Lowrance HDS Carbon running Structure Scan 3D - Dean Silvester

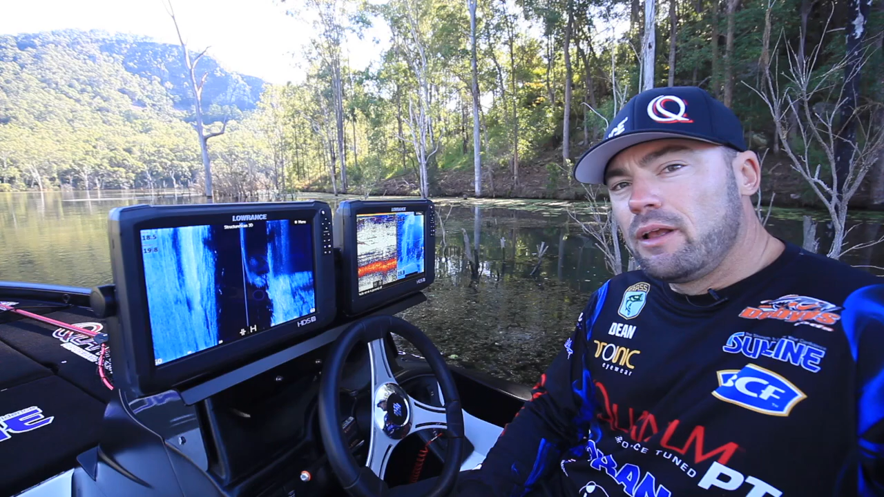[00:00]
G'day guys, Laurence Bass Pro, Dean Sylvester here. I just want to show you guys Structure Scan 3D on the new carbon units.
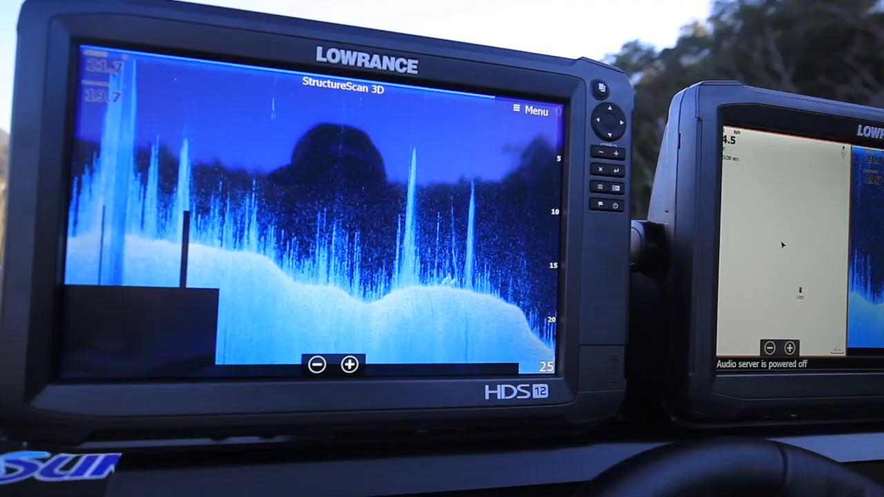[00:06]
When you first run 3D,
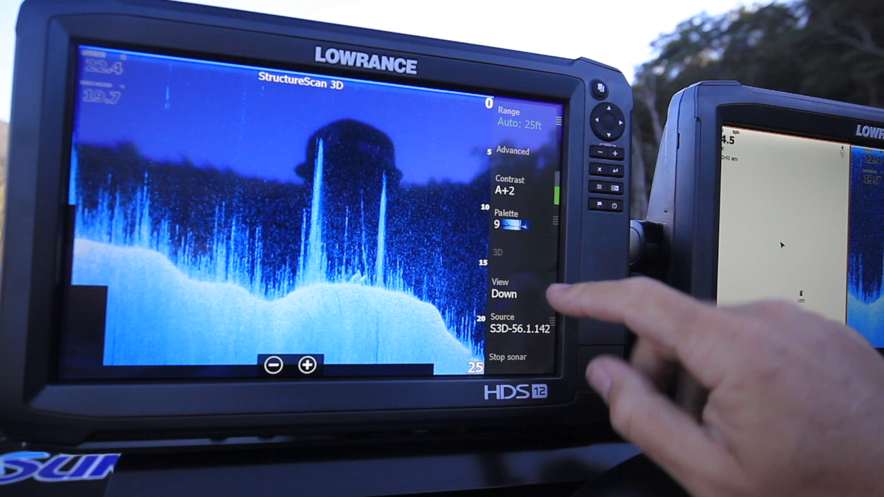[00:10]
it's important on your Structure Scan page to have your view set to left and right.
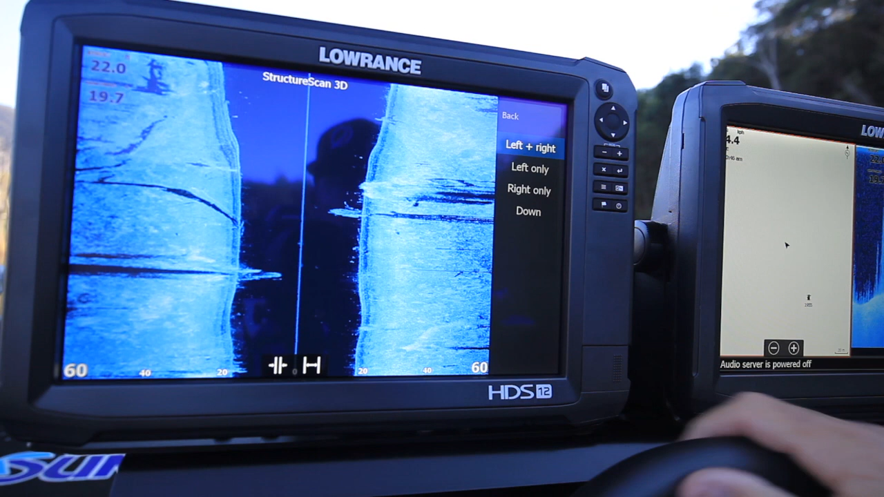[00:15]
If you don't have it set to left and right, the little pop-up for 3D won't be enabled and you won't be able to select it.
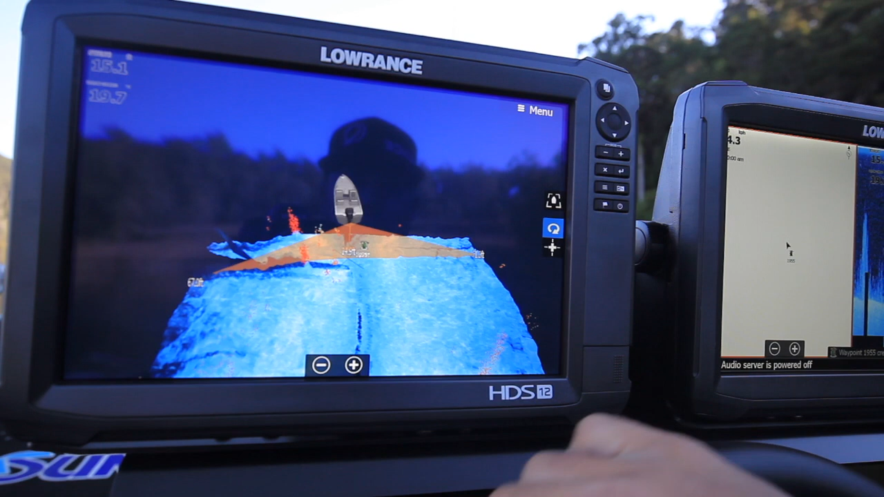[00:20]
One of the cool things about 3D is that your waypoints overlay on top.
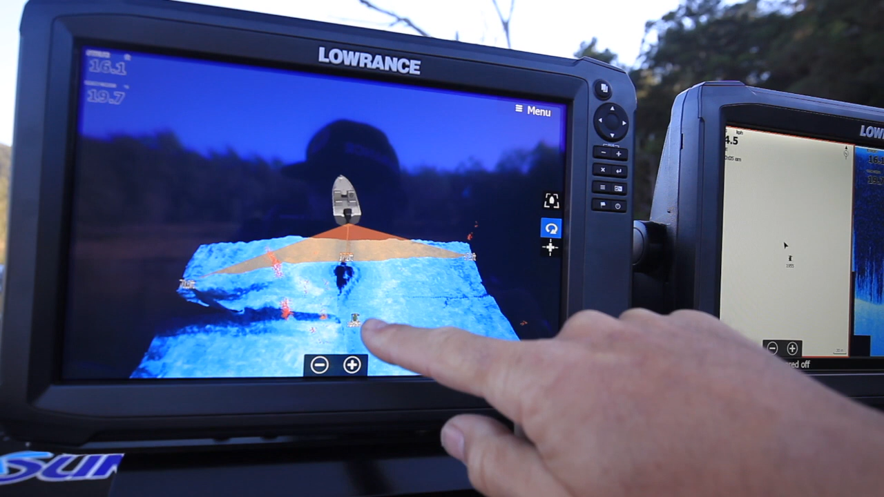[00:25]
So you can see exactly where your waypoint is in reference to where the boat is and what type of structure you've marked, whether it's fish or timber, etc.
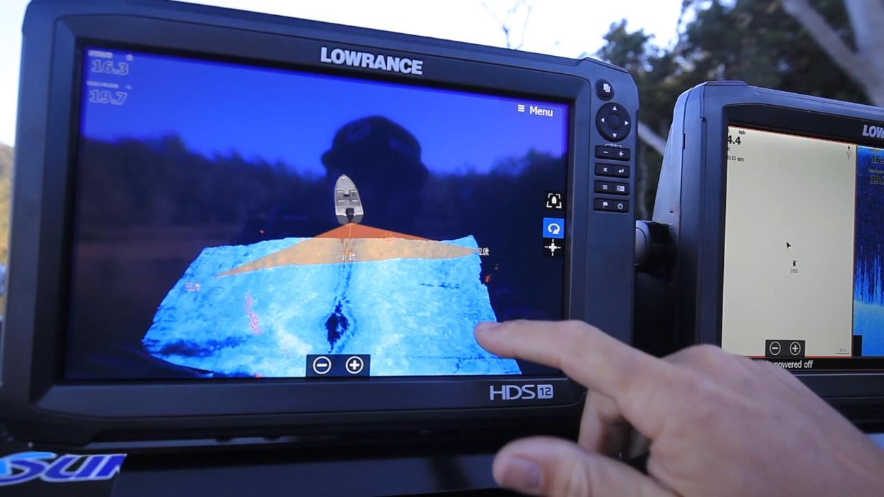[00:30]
Being able to pan around with 3D is really cool.
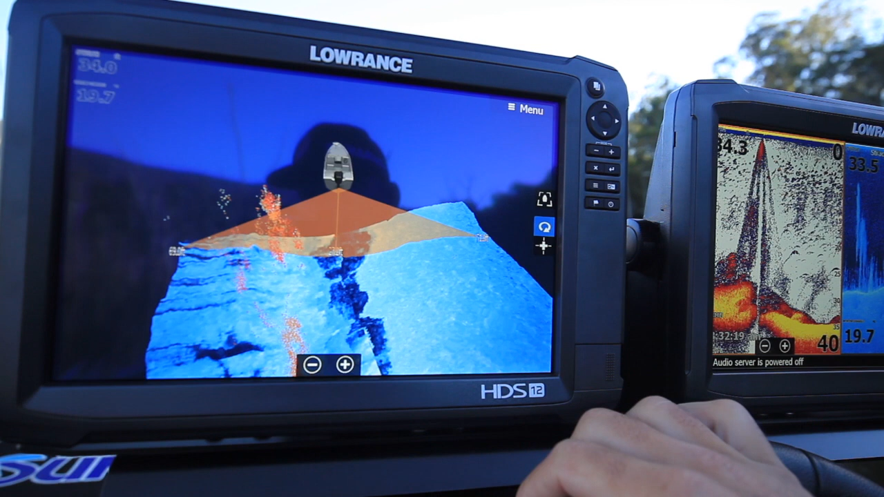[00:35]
You can lift up, down, you can swing around to the left, to the right.
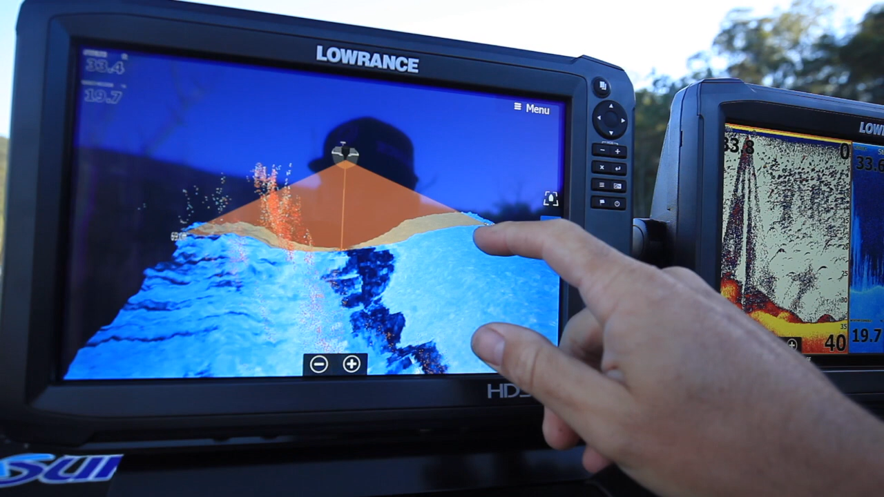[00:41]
You can really see definition and depth of actually what you're looking at, whether it's trees, rock walls, whatever. I like to use 3D when I'm following along the contour of a riverbed.
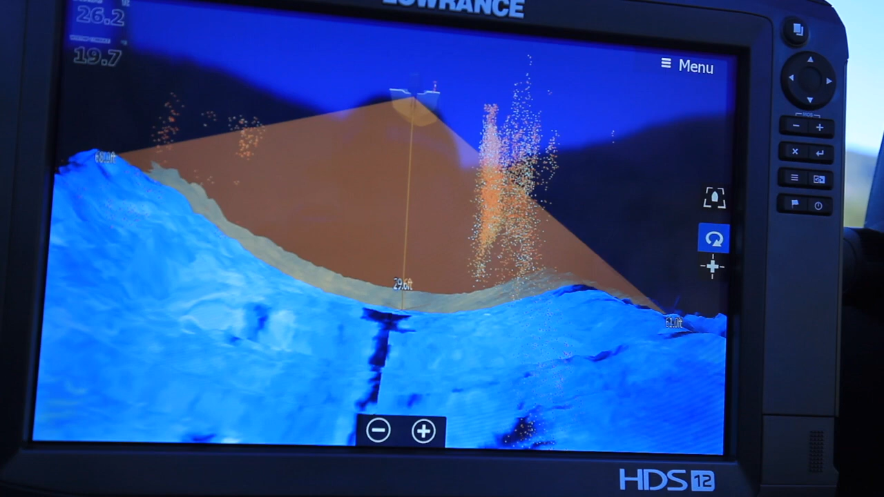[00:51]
I find that with the 3D function I can maintain that line, I can track straight along that riverbed,
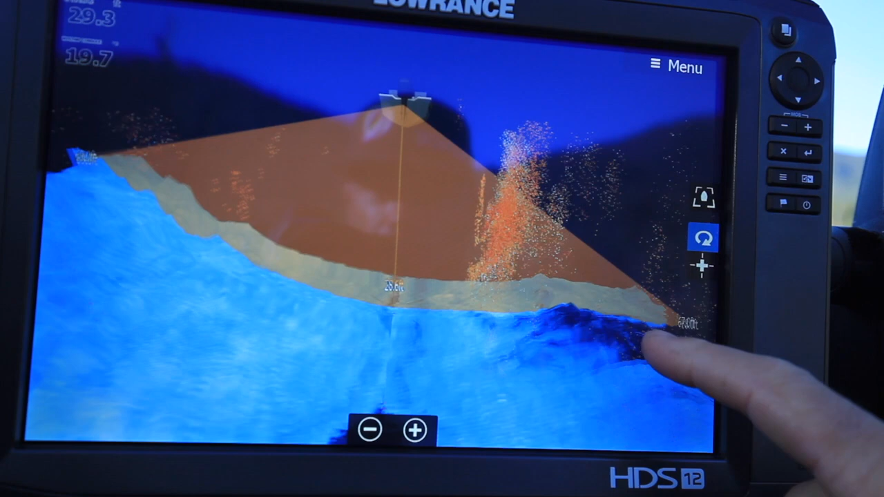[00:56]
and I can use a split screen if I want and use downscan on the other to see what I'm looking at,
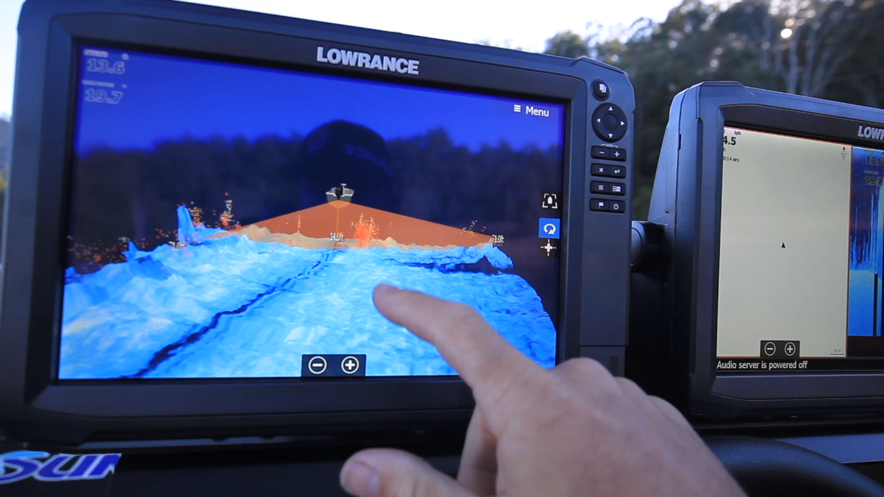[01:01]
but I can really hug that river line and keep an eye on where I think the fish will be. You notice in the view you've got your standard sonar showing up over the top.
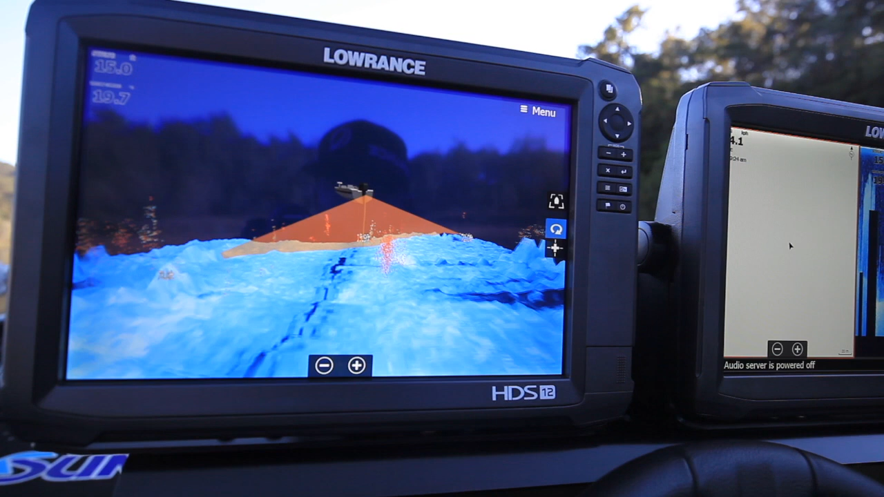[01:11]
You can adjust that with your target sensitivity.
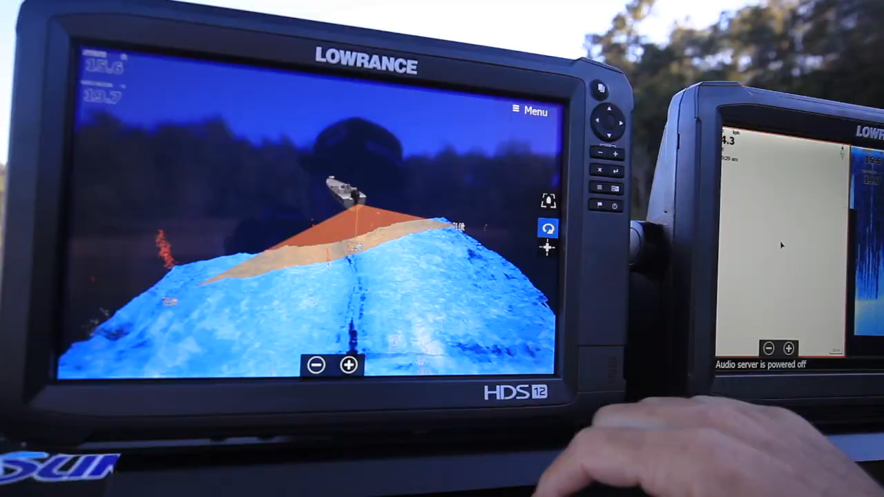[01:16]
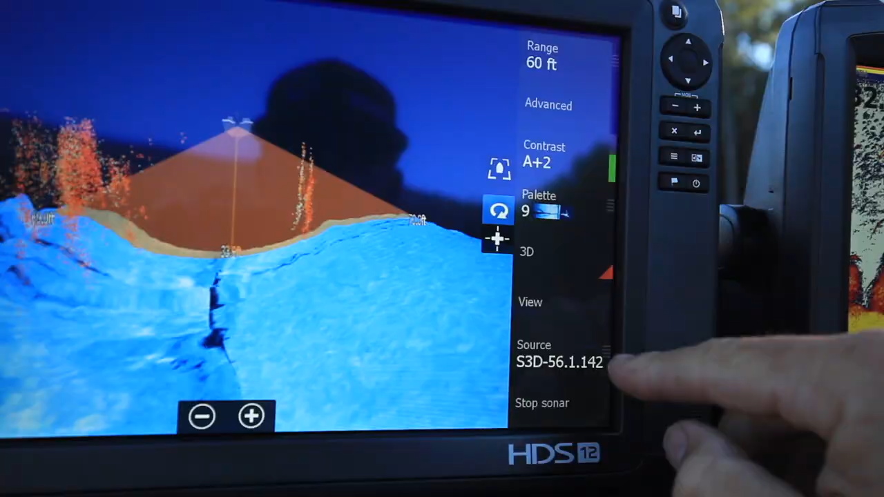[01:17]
So simply press menu, go into view, target sensitivity,
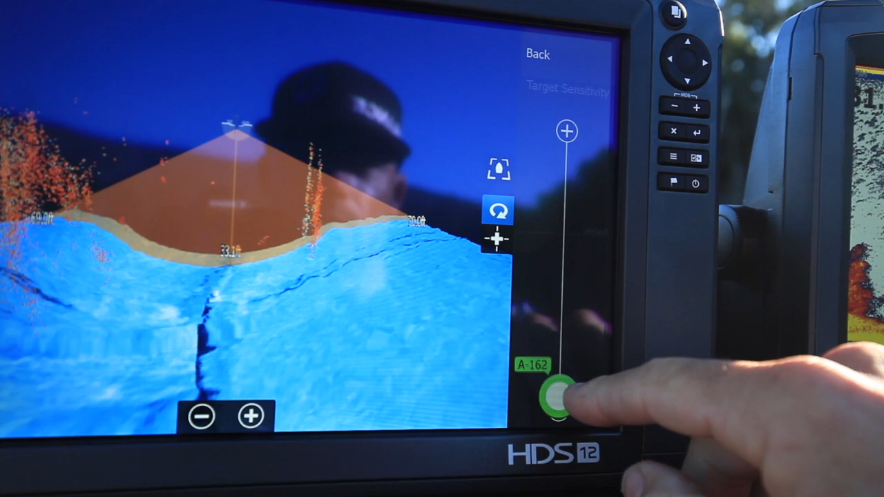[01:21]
and then adjust that to suit the water conditions that you're in, depending on the clarity,
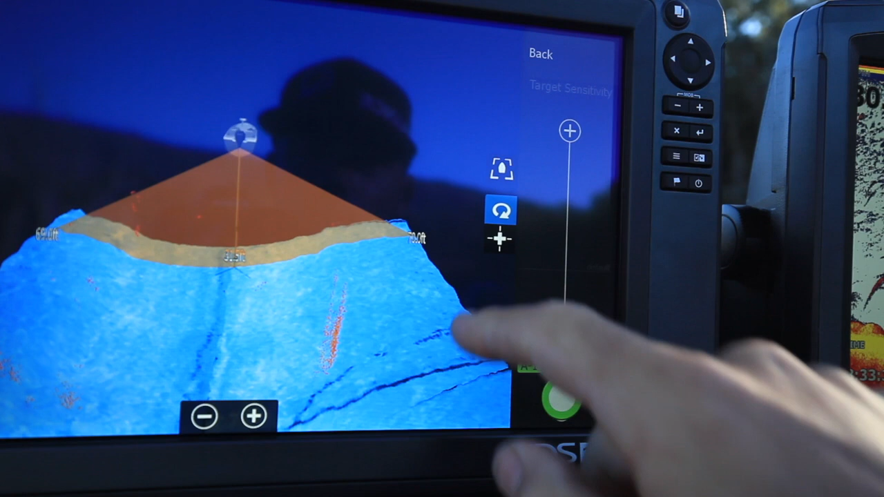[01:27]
depending on the thermocline, the amount of bait in the water, those sorts of things.
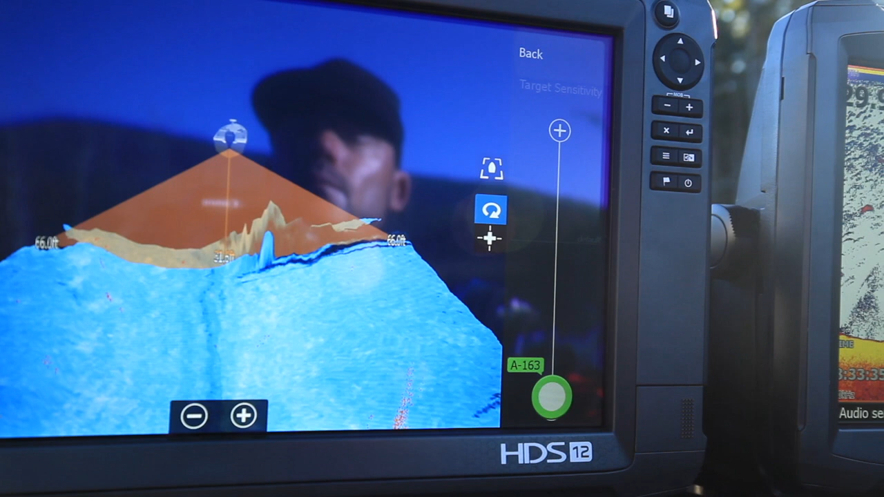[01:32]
Just adjust it up and down until you find what you're comfortable with so you can really see what you need to see.